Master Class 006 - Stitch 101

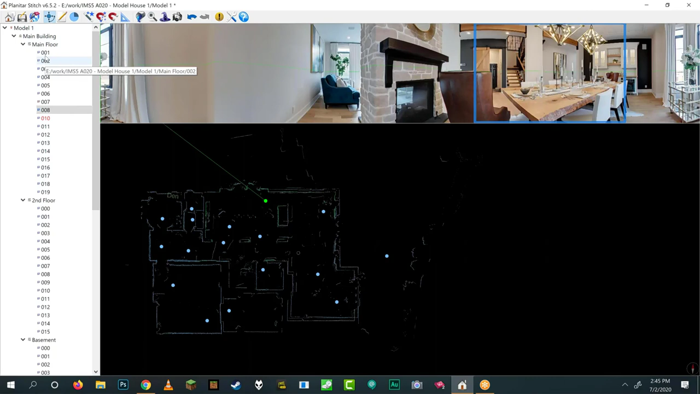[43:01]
It's basically mirroring the folder structure that happens when you capture the data. You can right-click on anything here and get extra options. So if you don't remember anything else from this whole webinar, you remember one thing other than click the export button. It's to right-click on stuff because you'll find things. If you right-click on any panorama, you get a little menu, and it's got lots of awesome stuff in it. You can rename the panorama should you want to. You can hide in the iGuide. So I'll do that now and show you what it looks like. If I click hide in iGuide, it changes it to red. That means no one will see it on the tour. Peter, the still images are saved in the original project folder in a folder called snapshots.
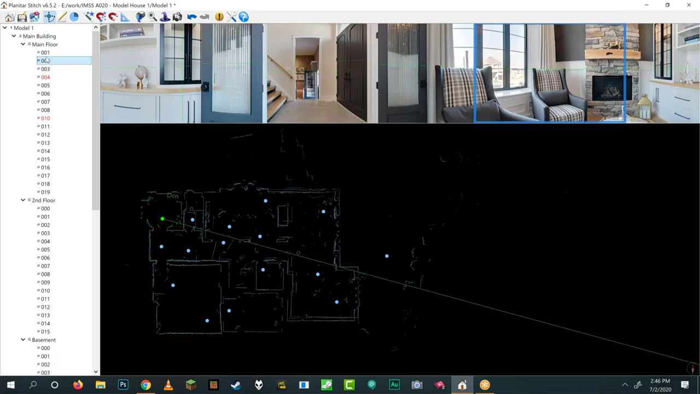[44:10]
Your own camera, DSLR, your cell phone. Don't do your cell phone. The iGuide camera, the agent's cell phone. I mean, whatever, you know. When you right-click, you're also going to get a few options that will probably not make sense. There's open folder. I'm not going to go into detail here. That's a separate webinar.
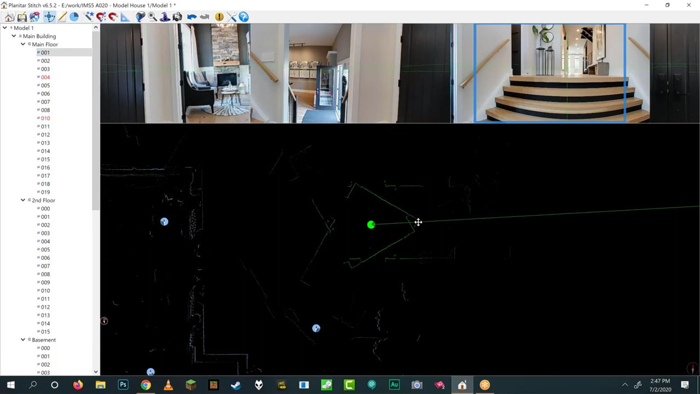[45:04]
what you probably should be able to see here is that this data looks a bit off. Like this doesn't look like a representation of a room. So if you've just started, you just got your camera, and you accidentally rotate the camera counterclockwise instead of clockwise, and you don't notice until here, no big deal. You can just right-click on the panorama here on the folder tree and choose reverse camera rotation, and it will fix it for you. And everybody makes that mistake when they first start. So it's totally, totally normal. And then the last thing was that set initial pano that I had mentioned earlier. So in addition to this, there's some hidden stuff in here that you wouldn't know unless someone told you. So I'm going to tell you right now.
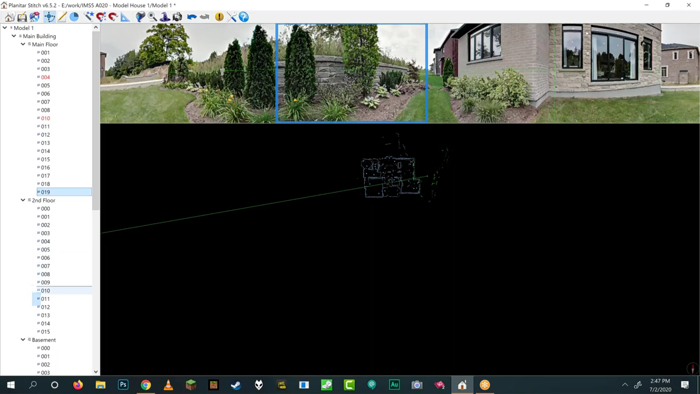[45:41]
If you click and drag, for example, a panorama, you can bring it from one floor to another. So what I've done is I've clicked panorama 19, and now I'm holding the left mouse button, and I'm dragging it onto the second floor. I failed to do that. Let's drag it. There we go. So I've dragged it over. So let's suppose you're at a shoot, and you shoot the whole first floor, and then you go up to the second floor, and you shoot a panorama, and then you realize, whoops, I forgot to make a second floor. You don't really need to reshoot that panorama. You can always just move it over later. This is especially handy for split-level houses. Sometimes when you're shooting them, they're just nonsense. So one level, and then three steps up, and another level, and then five steps up, and two more levels. And you're kind of like, what's a floor here?
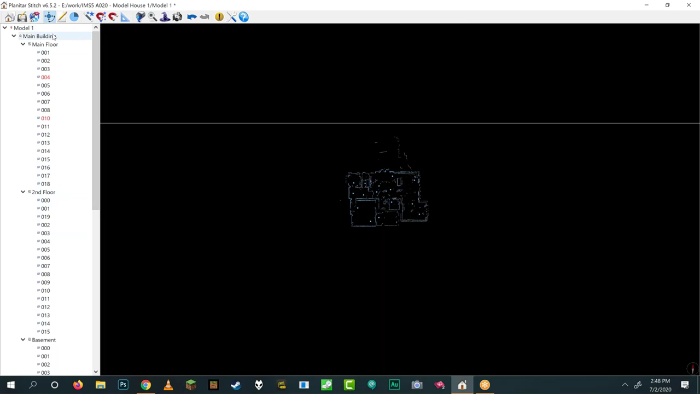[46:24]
I don't know where to put these. Don't worry about it. You can just figure it out later by moving panoramas from one floor to another. And then if you really want as well, you can right-click on the main building here at the top of the folder tree and choose Add a Floor. So let's suppose that you accidentally shot two
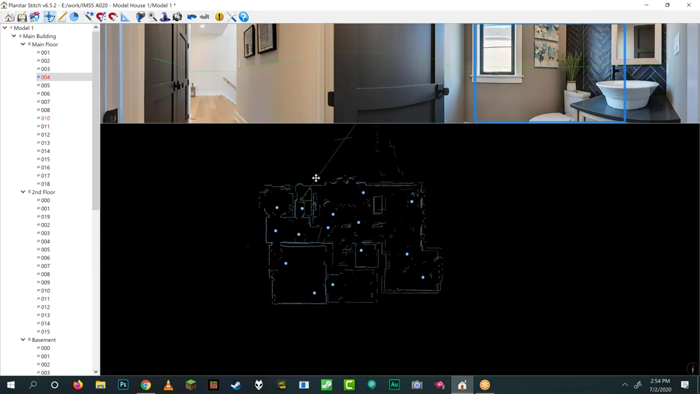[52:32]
So a really fun trick that everyone should know, but not everybody knows, is the spacebar. So these are all keyboard tricks, really. If you tap the spacebar while holding your mouse cursor over any parts of the data,
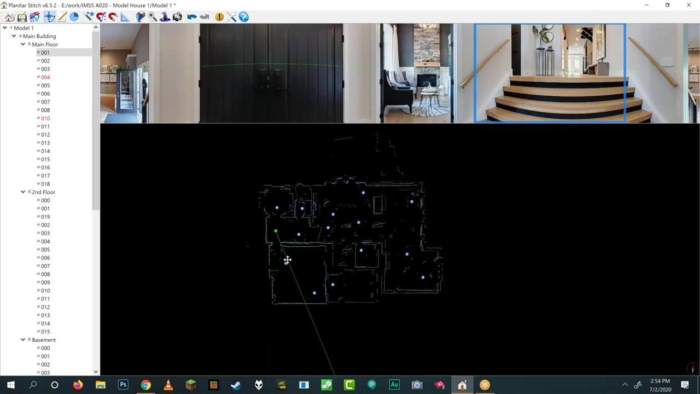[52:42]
it will just select the nearest panorama. So this is really, really handy if you're aligning data because you might, you might get something like this where you need to just,
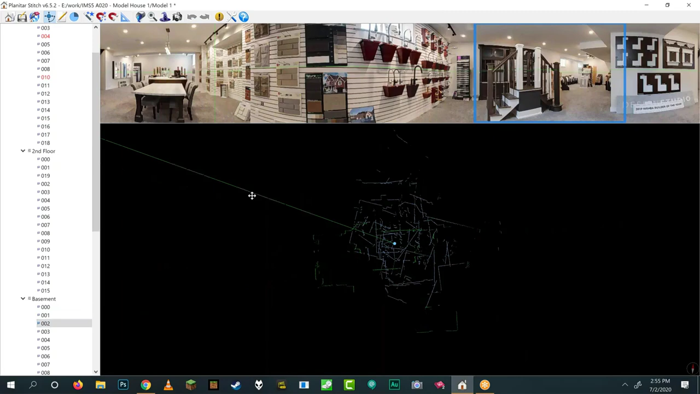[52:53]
you need to just pick things and kind of pull them apart and move data around. Let's try to auto align this and see what happens. It might work. Oh, yeah. There you go. OK. So auto alignment, just put it together. I didn't have to do anything. So we went from, let me get it on screen. We went from this to this.
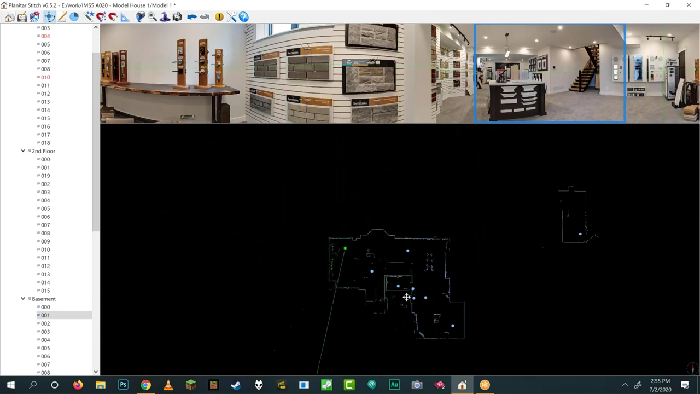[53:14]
That's much better. Couldn't figure out where this room went. I knew where it goes. It was like here, I think.
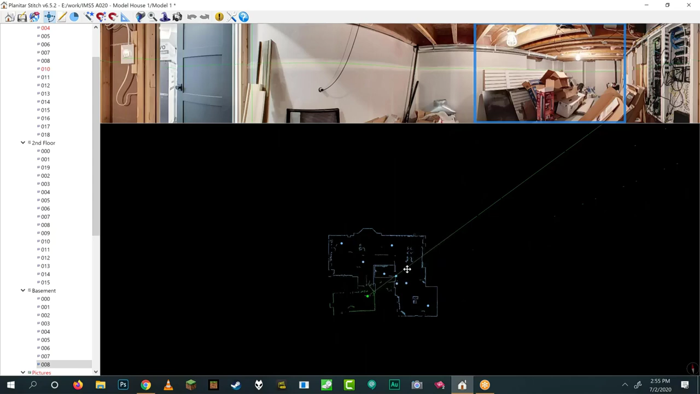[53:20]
So the spacebar. If you tap spacebar, it'll just select the nearest panorama. Another cool thing is that if you use the arrow keys on your keyboard, it will move the data around. Because what you'll find is that you use the mouse wheel on your mouse to zoom in and out, but sometimes it doesn't go really where you want. It's supposed to go where you're pointing, but maybe you pointed somewhere and then you think, well, I don't want to zoom back out. I just want to, like, look left. You can use the arrow keys on your keyboard to do that. You may also want to move all the data at once.
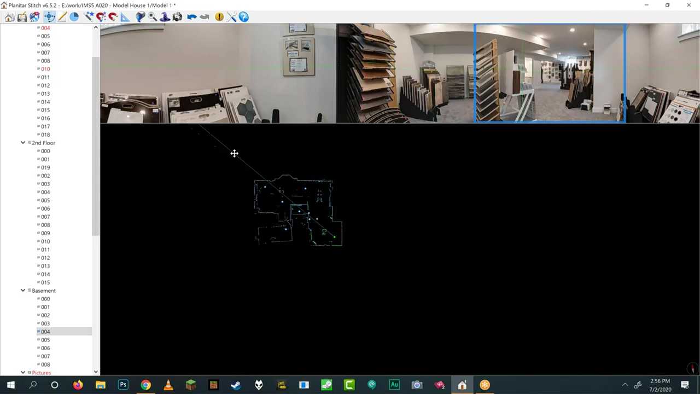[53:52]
So if you hold the shift button, you can drag a box around the data and then whatever you click and drag will all move.
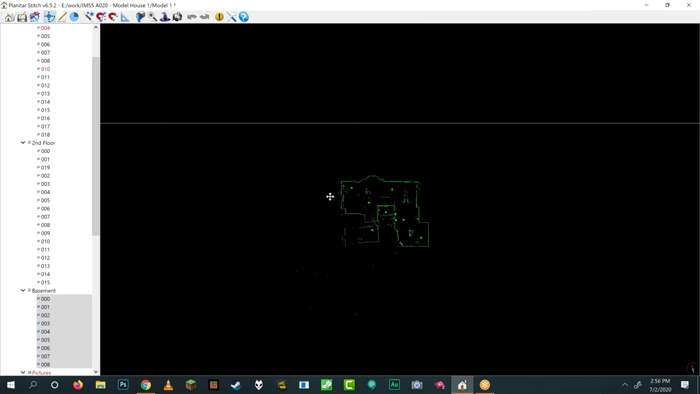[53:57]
And you'll notice that what moves is what's green. So what's green in terms of data is what has been selected. So you can select, you know, one panorama. You can actually select two panoramas or you can just select all the panoramas if you want and move them wherever you like. There is a trick to this. If you tap, I forget what it is, the F key, I think.
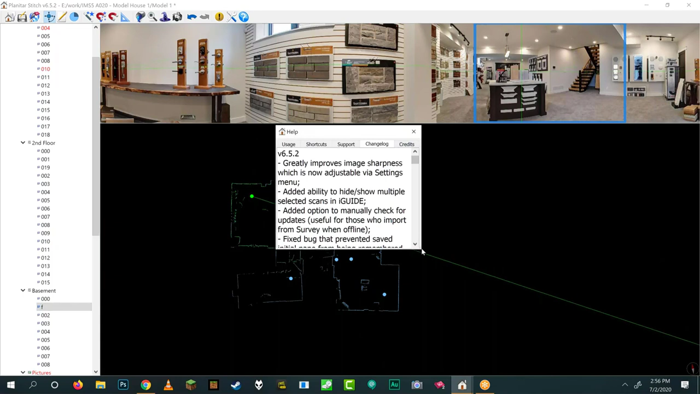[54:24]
I'm actually going to show you guys right now how to find out where the shortcut keys are. So even if you don't remember anything I just said, no big deal. If you go to the help button, which is the question mark, and you look at the shortcuts tab, it'll tell you all the keyboard shortcuts. So let's see, we've got auto-rotate, cool. Take snapshots has one, didn't know that. Zoom to fit, that's really handy actually. Coverage is good too.
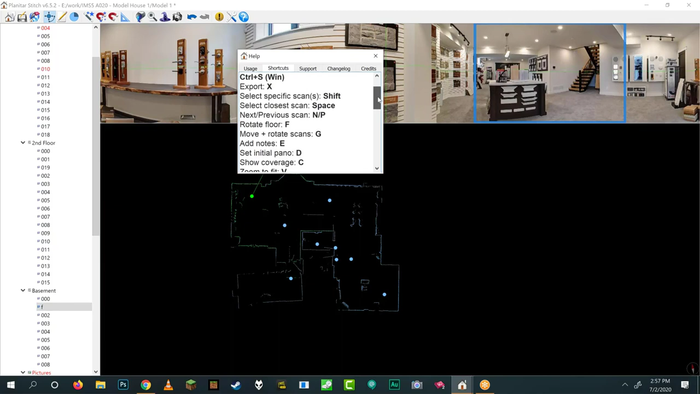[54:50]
And then you've got the shift. So I'll show you one more thing, the shift actually. If I zoom in really far and I hold shift, I can select a pano individually by clicking on its center as well.
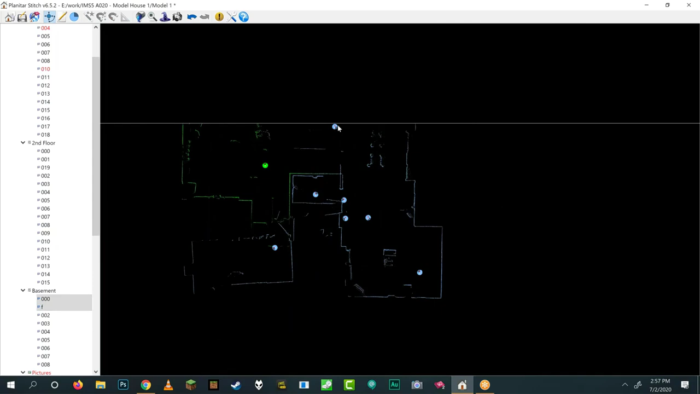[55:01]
Oh, another cool thing, if you zoom in, all the centers of the panos are actually compasses. So when you are shooting,
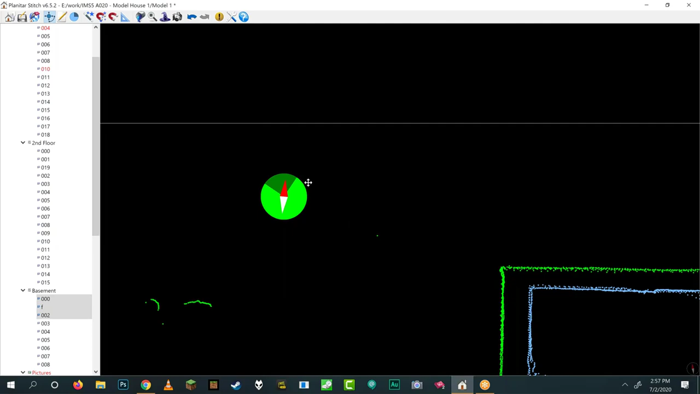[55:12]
the compass in the camera is capturing data and it's taking readings at every single position. And all of those are recorded and averaged later so that the compass can be added to the icon.
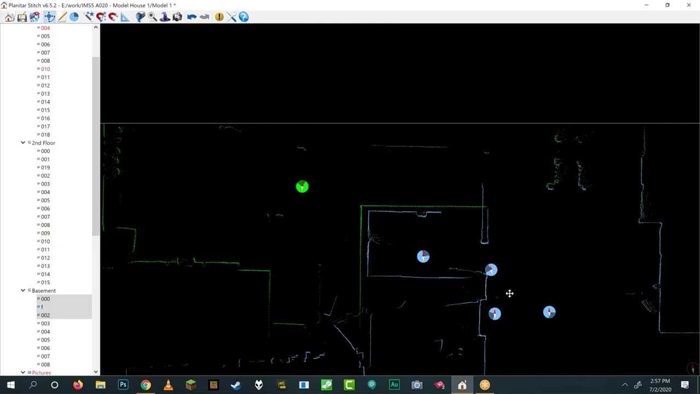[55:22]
But it's kind of neat, you have access to them. So this can be quite handy if you have a panorama, say here, and it's mis-rotated. You can easily see that its compass differs from the others and that can give you a little heads up on where it's supposed to go. So that's kind of neat. Okay, so there's a few extra things in the help that I didn't mention.
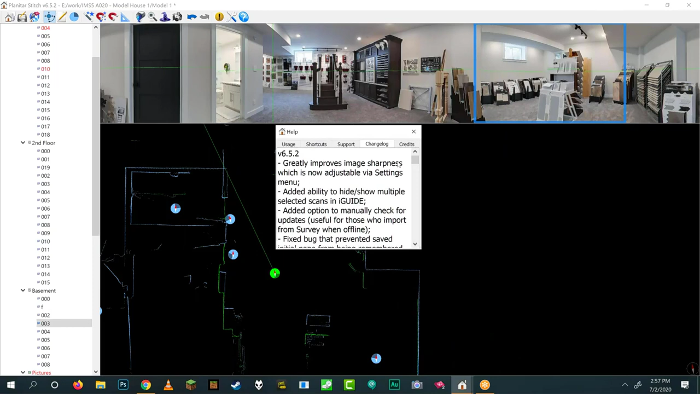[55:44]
There is a check for updates in here. There we go. If you click support, you can click check for updates and it will look for updates for you.